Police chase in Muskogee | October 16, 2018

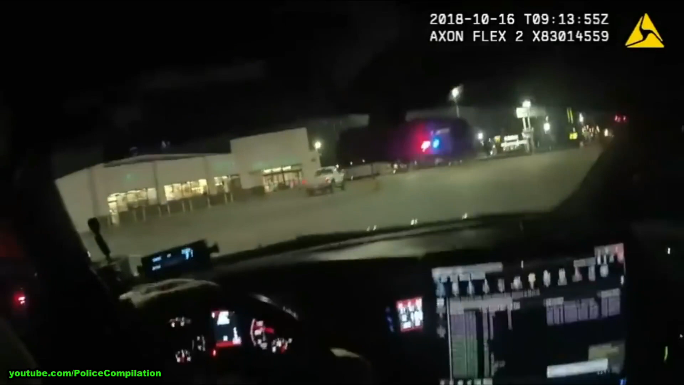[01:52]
We are southbound. Northbound lane, I'm looking for 30 seconds. We're making it back southbound. Denver for 30 seconds.
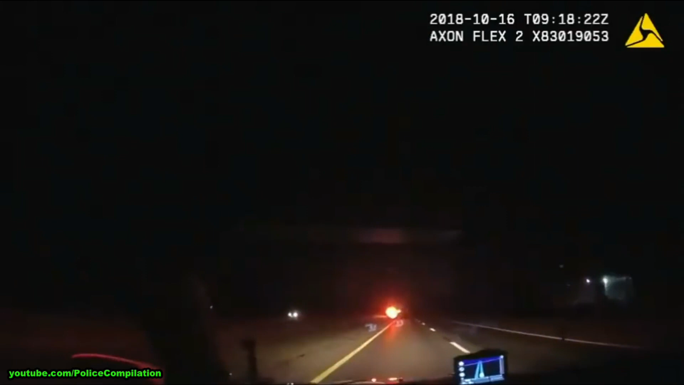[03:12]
We're doing a U-turn. Go back northbound.